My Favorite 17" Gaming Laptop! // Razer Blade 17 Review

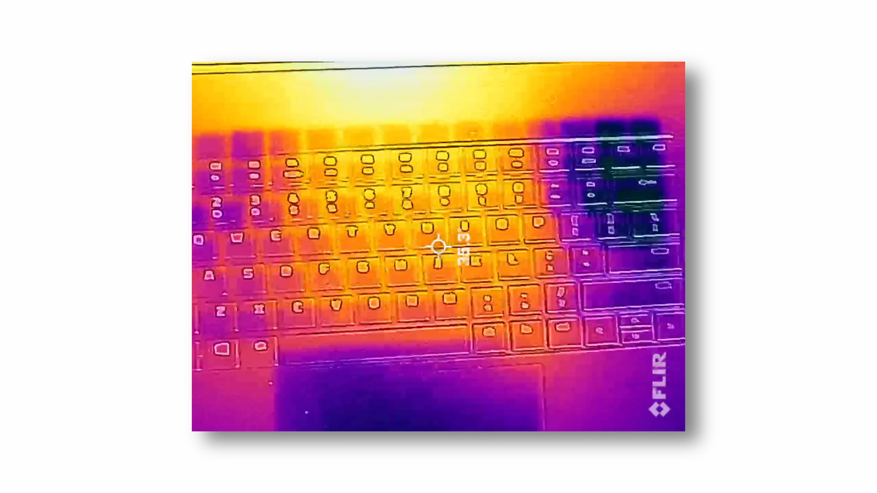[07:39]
Like most laptops hover around 45 to 50 degrees Celsius.
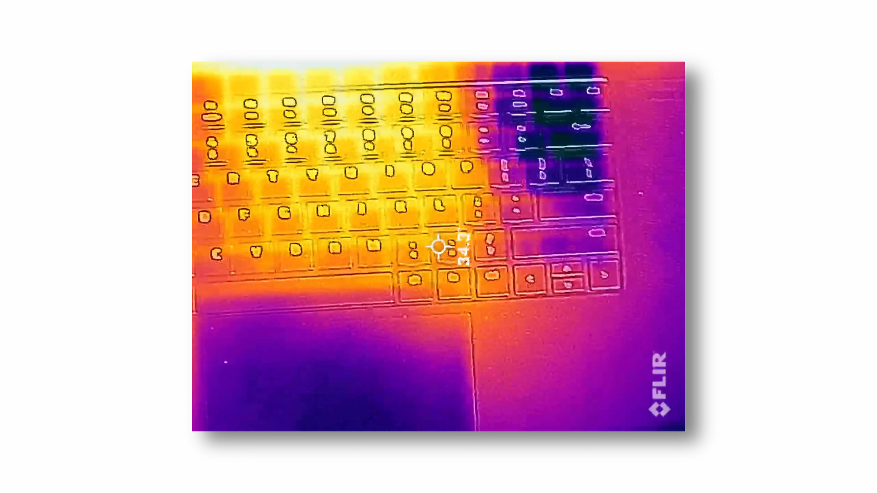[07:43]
This keyboard, the temperature stays around 30 to 35, which means if you're ever playing games for long sessions,
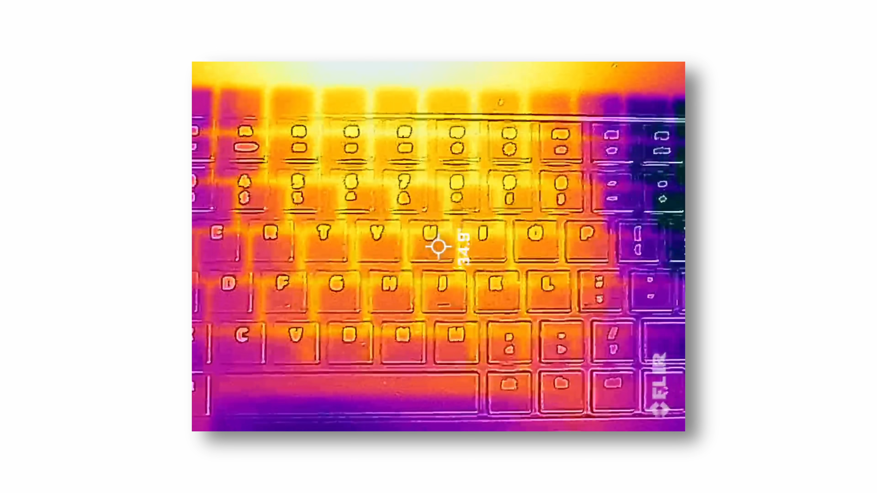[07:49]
your fingers are not going to get hot. Now, internally, this looks beautiful. You have this black aesthetic, which matches the entire laptop.